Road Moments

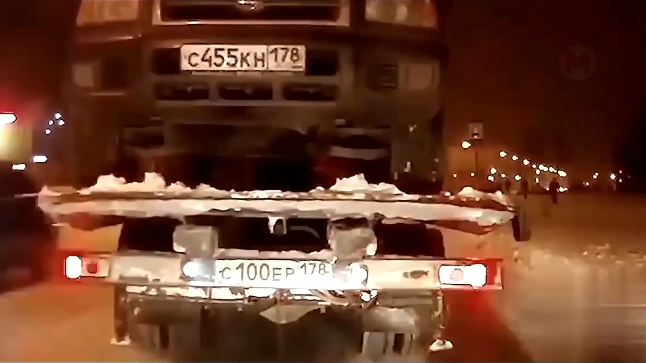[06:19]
as a result of his own laziness and negligence the owner of the suv will have to rescue it for the second time in a row